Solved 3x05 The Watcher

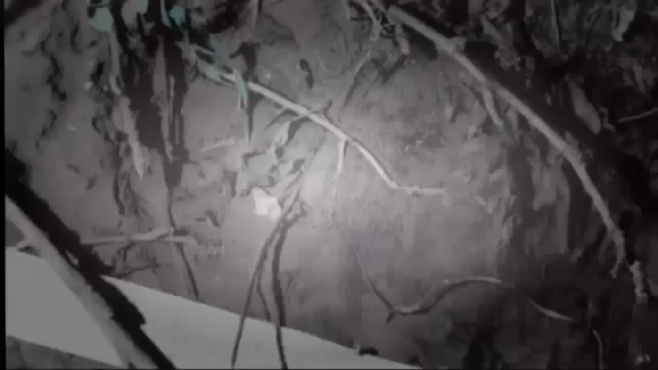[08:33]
We found an outline that appeared to be buttocks impressions in the soft dirt.